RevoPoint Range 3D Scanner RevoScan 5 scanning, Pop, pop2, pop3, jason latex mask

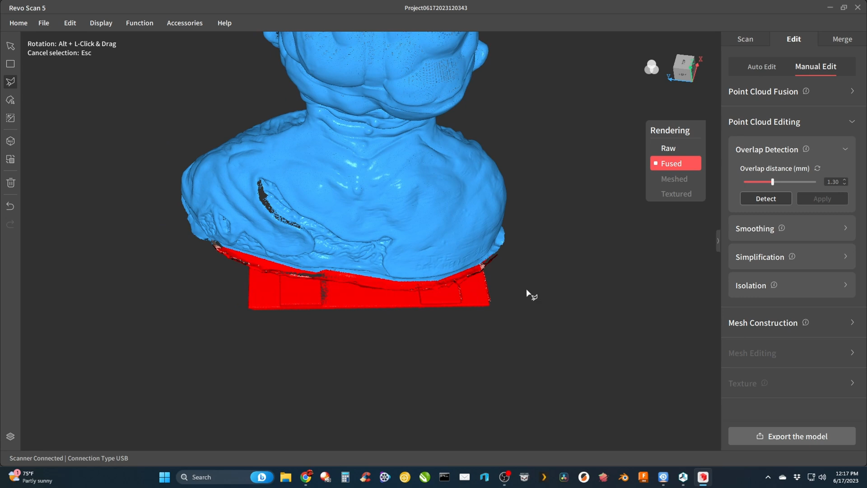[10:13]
turns red hit delete early like this tool over the lasso tool now below those two tools is the clipping tool which will allow you to do a flat clipping of everything below the line that you draw i don't typically use that one but it is useful now this flashing down here would be fine i'm going to go ahead and use the lasso right now even this i think would be easier with the polygon tool i'm going to do with the lasso this time
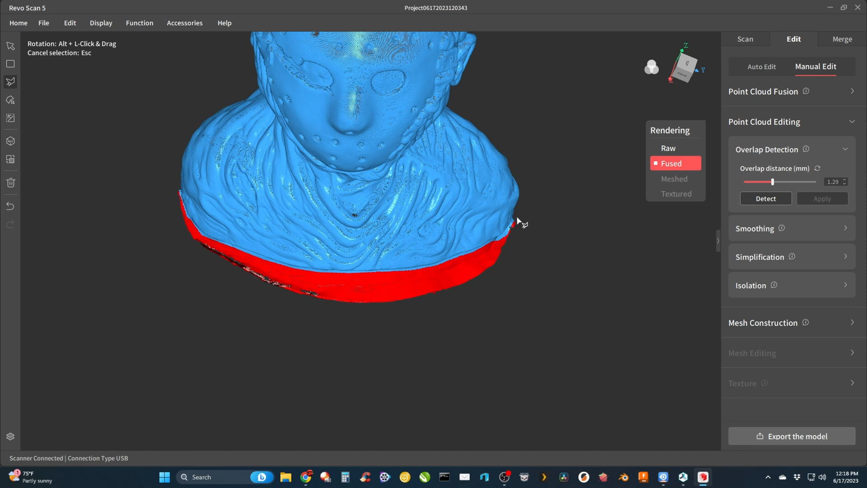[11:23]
and we'll press the delete key and get rid of it again so i've got a few more over here i want to get rid of
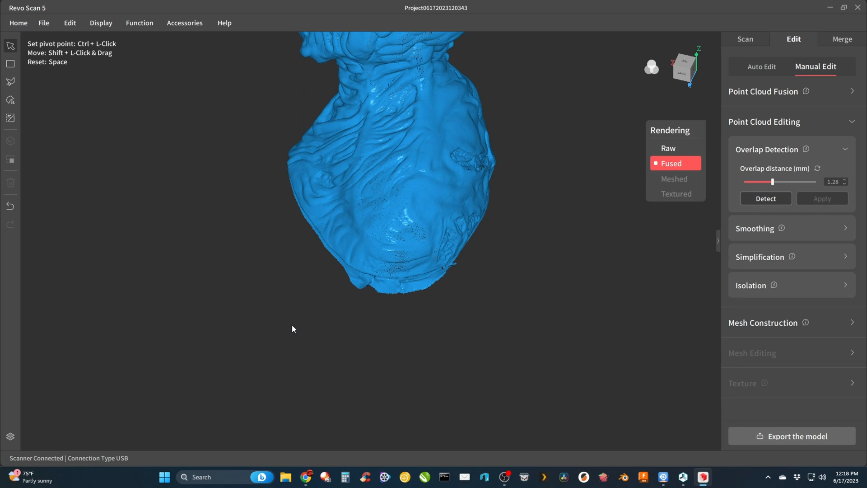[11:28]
so i'll continue with the polygon tool and get rid of all the rest of the flashing make it a little bit even
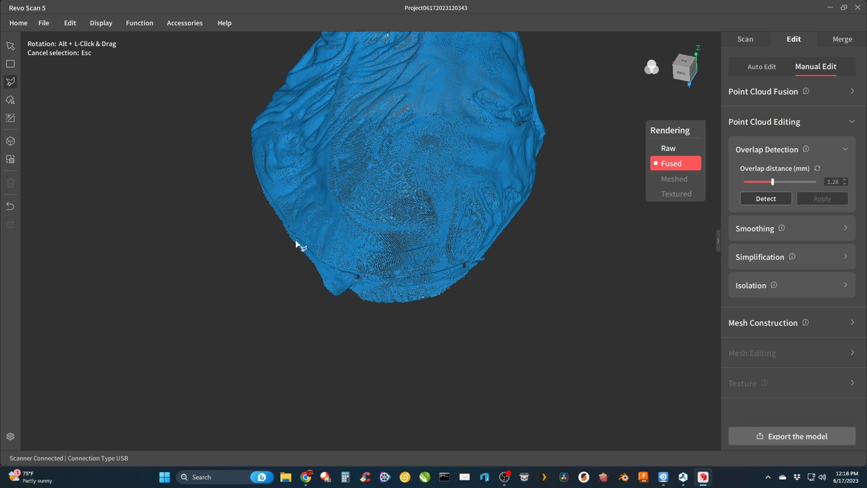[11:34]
and you'll notice when i get to the start point they automatically connect you just click once it will enclose your polygon so that you can delete it
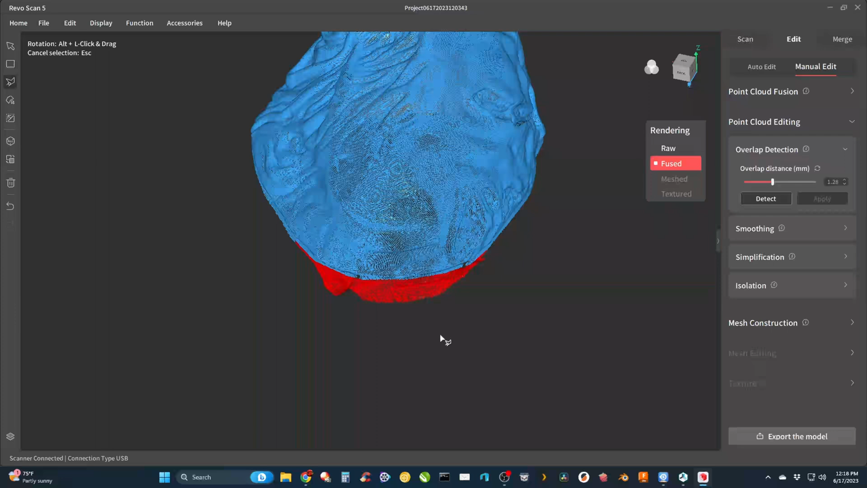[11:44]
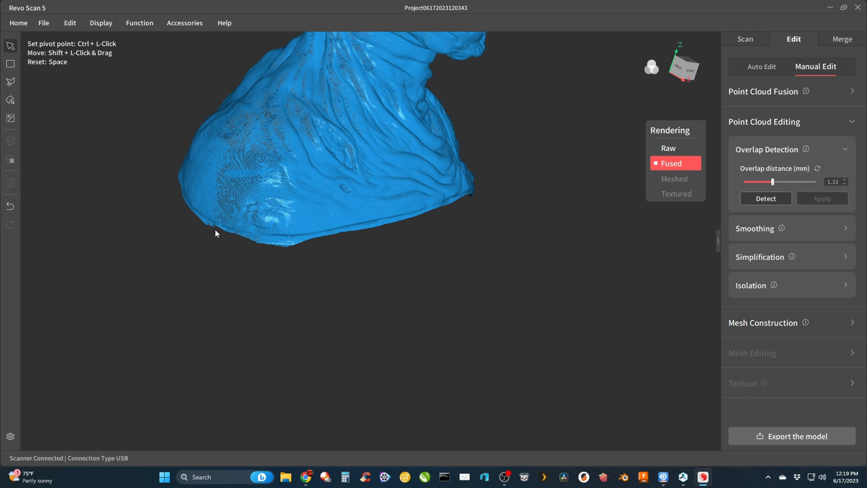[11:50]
now i can use the isolation tool to get rid of these extra loose floaters that seem to have appeared and just like before we'll just do a low
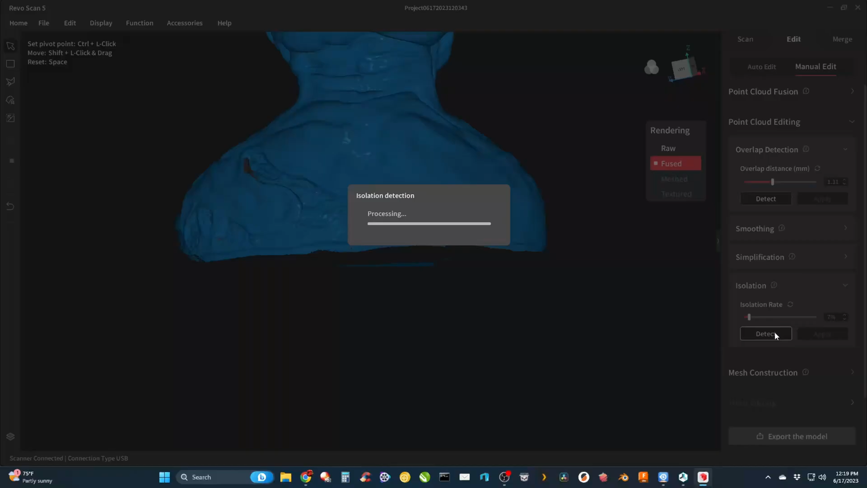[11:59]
detection
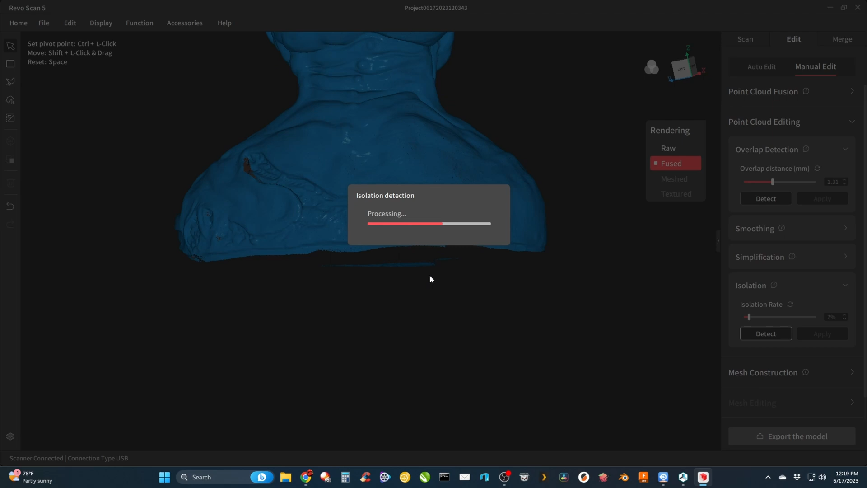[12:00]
apply to delete those and they're all gone
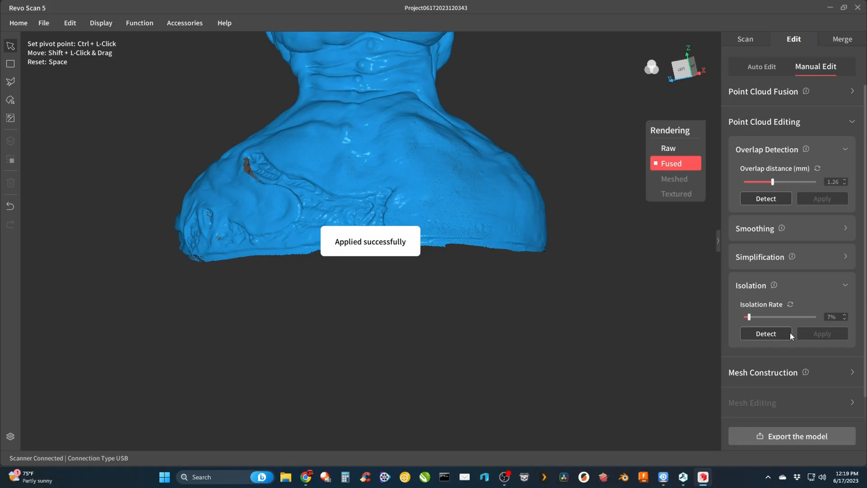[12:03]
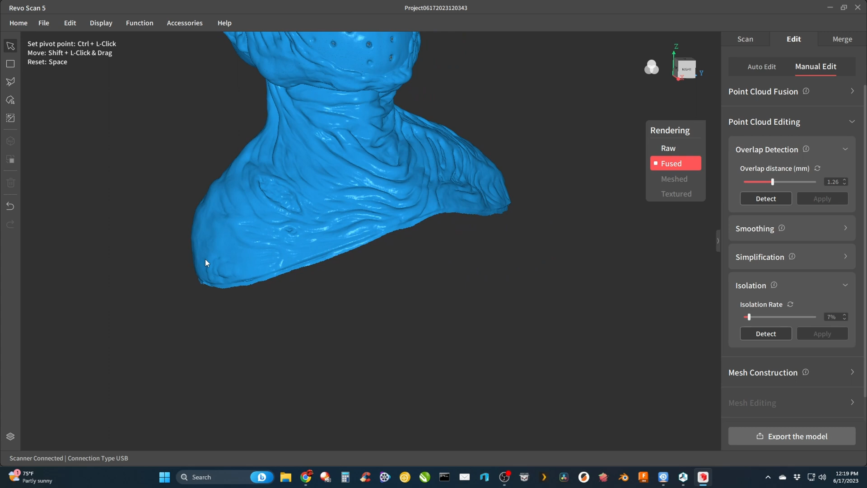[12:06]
now it's time for mesh construction i always like to do a manual like i said before
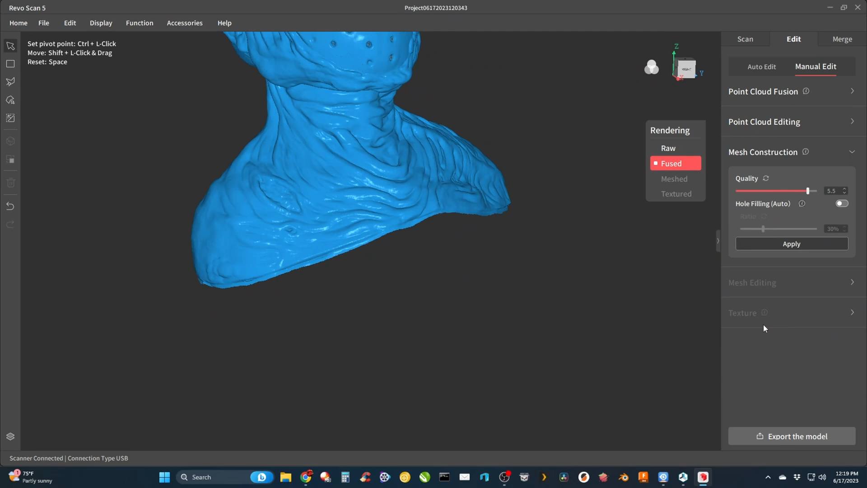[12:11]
i'll take the quality all the way up to six turn off hole filling because i'm not sure if it's going to keep the curvature setting if i leave it on here so i just do that in the next step and that takes a few minutes even on this machine sometimes it'll take two or three minutes
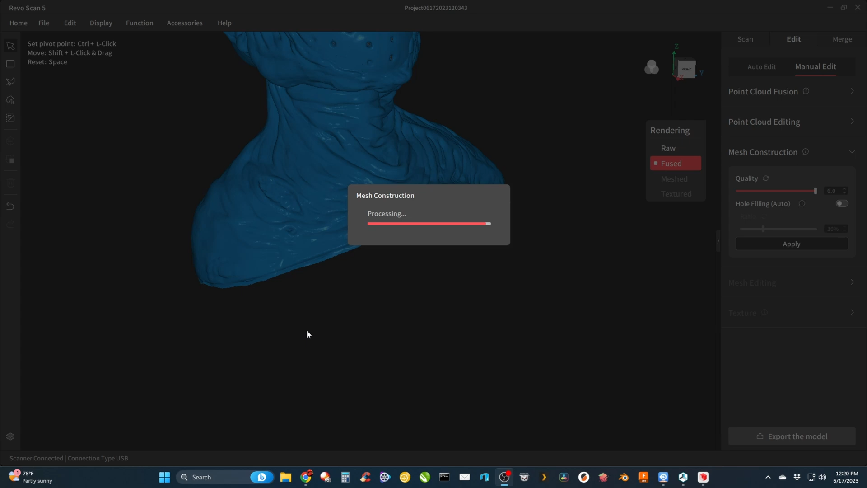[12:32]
after it's done we can take a look at everything and it looks good we'll see some holes
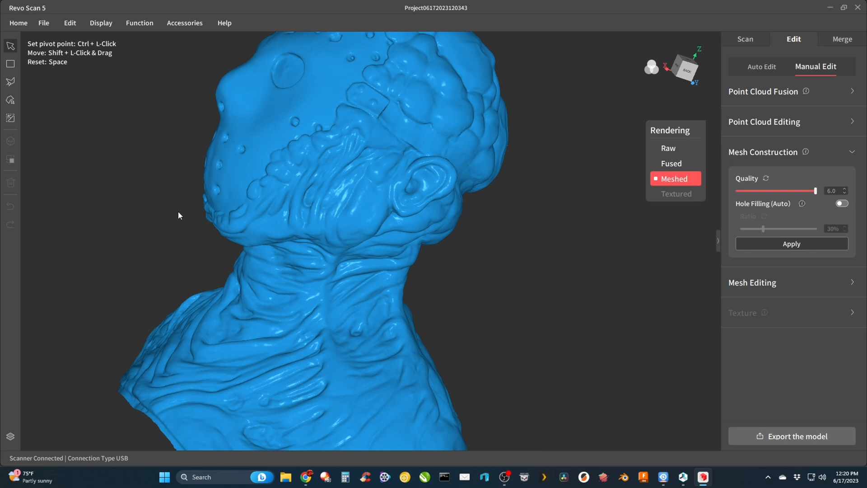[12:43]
because we couldn't scan every single little part
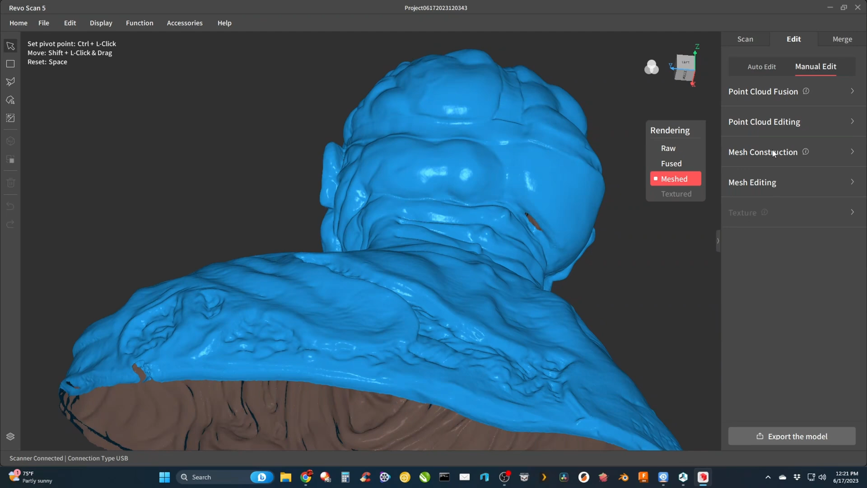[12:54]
now we'll go to mesh editing and see the methods here we want it on curved we'll hit detect because if it's on
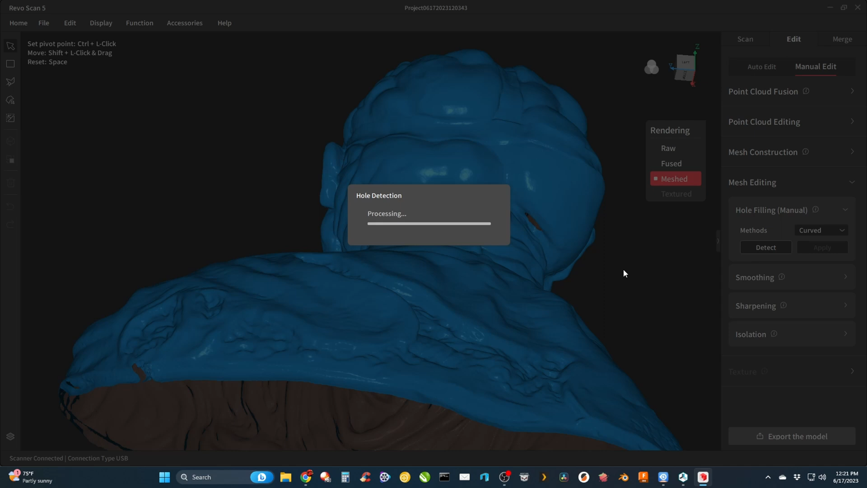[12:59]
plane it'll fill them flat we don't want that here now all the green spots our holes we have to select every one we want i wish they had a select all
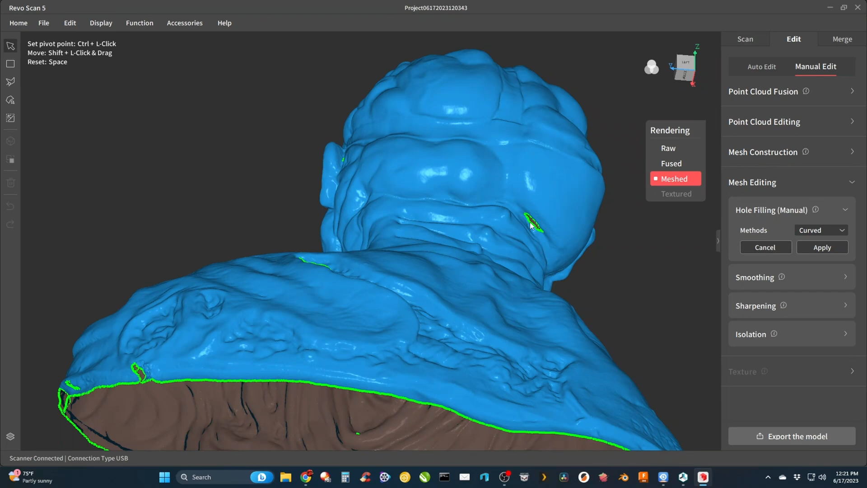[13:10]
feature here because i hate going through selecting every single hole
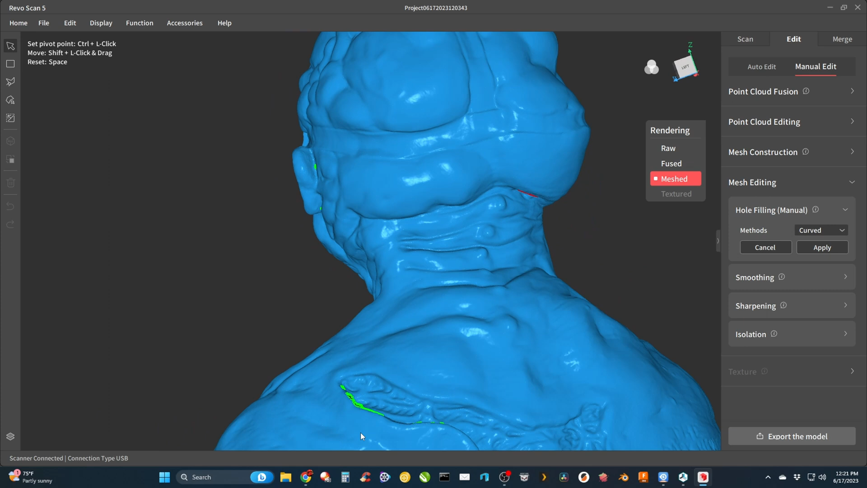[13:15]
possibly missing some see how tiny some of these are
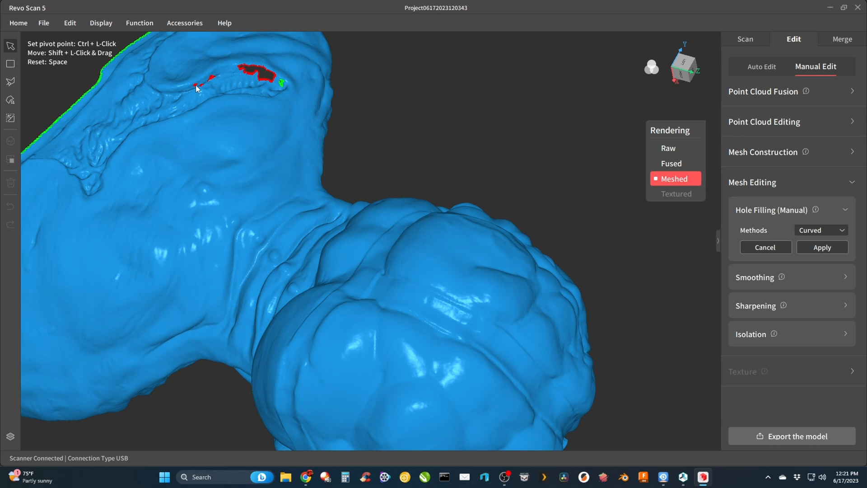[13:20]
that one i clicked through and got the edge i don't want the edge done so i unclick that and select the one that i was trying to get
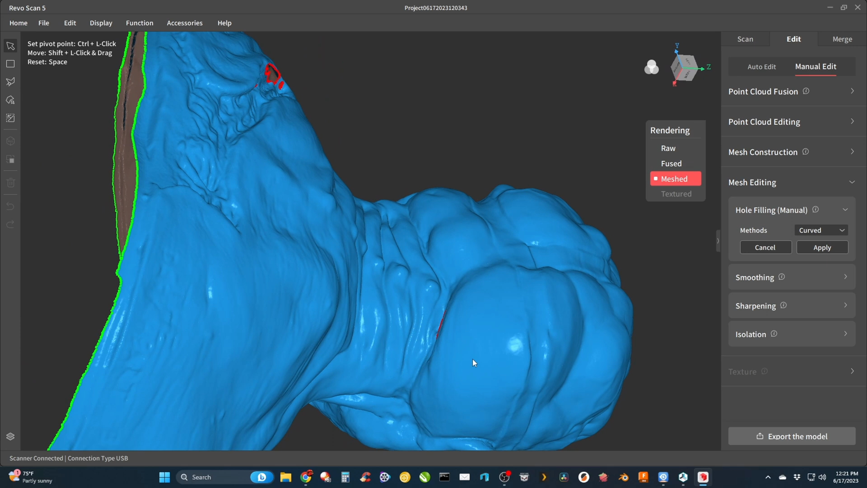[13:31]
make sure to examine the entire model to get all the holes
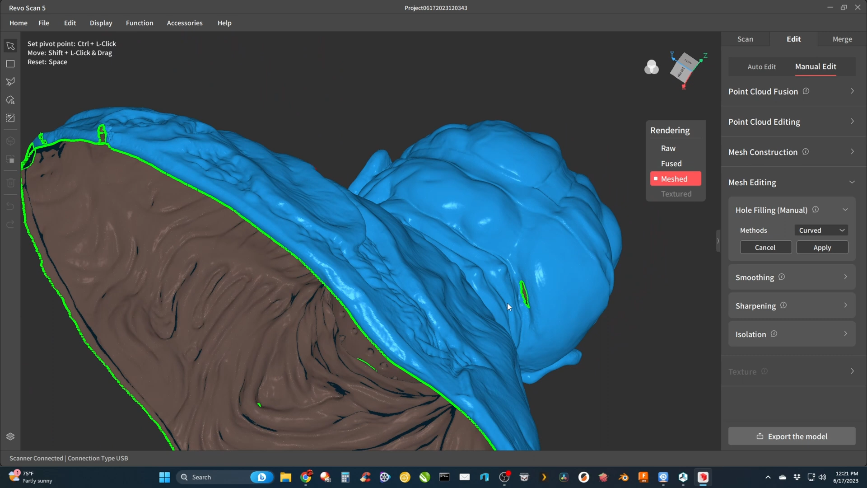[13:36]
because it's easier to do now than later
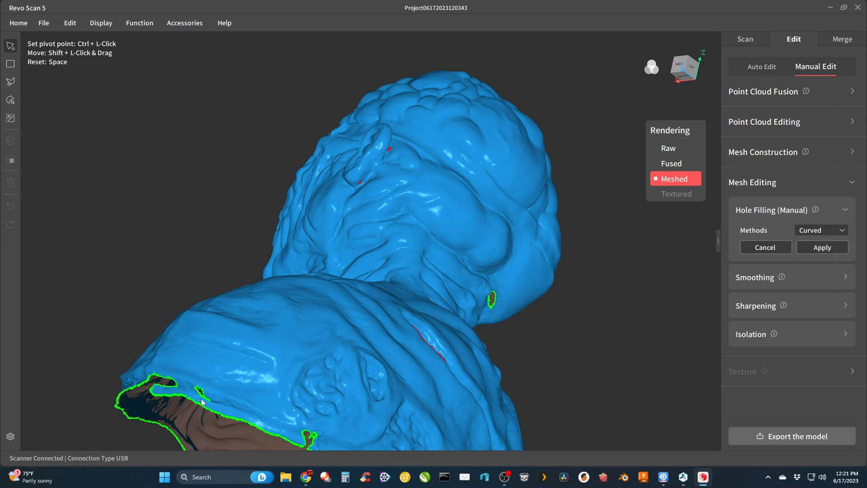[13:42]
even in something like blender i think this is easier here i think revoscan software does a good job you'll hear some people say that they don't even bother that they use mesh
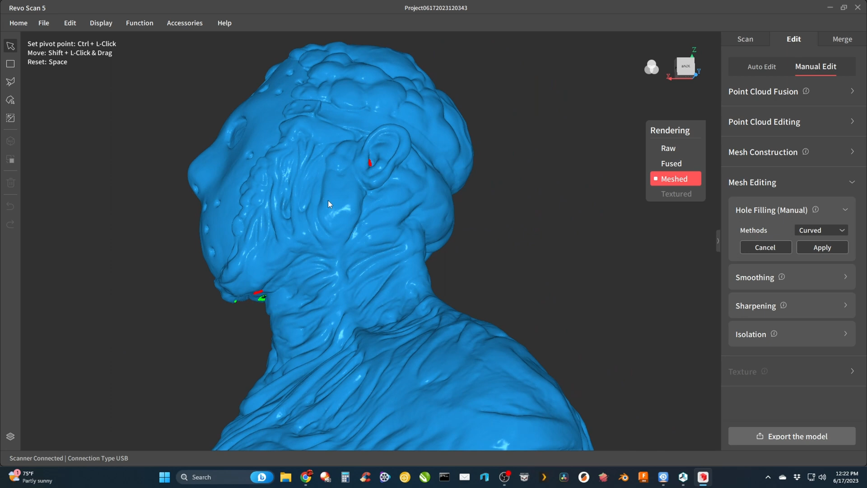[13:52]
mixer for all the post-processing let's just look at these results i think revoscan works great now continue to use it